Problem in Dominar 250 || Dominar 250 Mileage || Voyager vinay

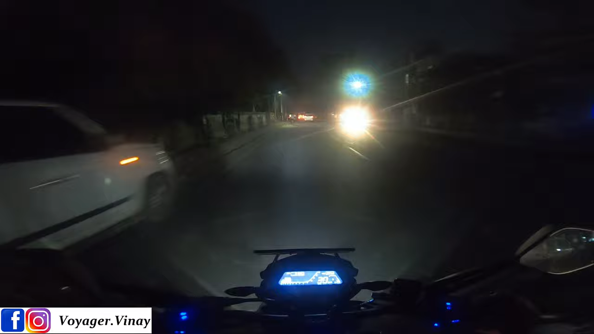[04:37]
है होता क्या है कि जो डॉमनार 400 है उसमें एवरेज के लिए इंडिकेशन दिया जाता
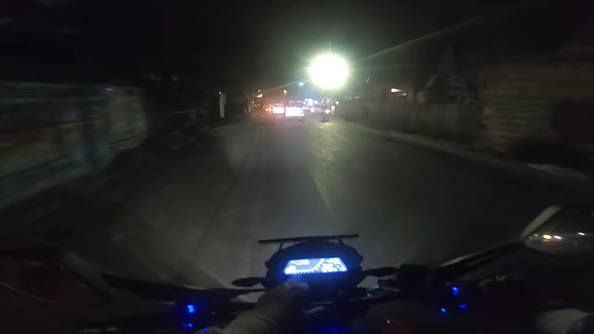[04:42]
है इसमें मीटर में आपको � मिल जाएगा एवरेज आपका टाइम टू टाइम बताता रहेगा बट यह जो डॉमनार 250 है इसमें आपके दो चीजे नहीं है एक तो एवरेज नहीं बताएगा और दूसरा जो गेर शिफ्ट इंडिकेटर है वो नहीं है कि आपकी गाड़ी किस गेर में चल लएए वो इसम के अलावा जो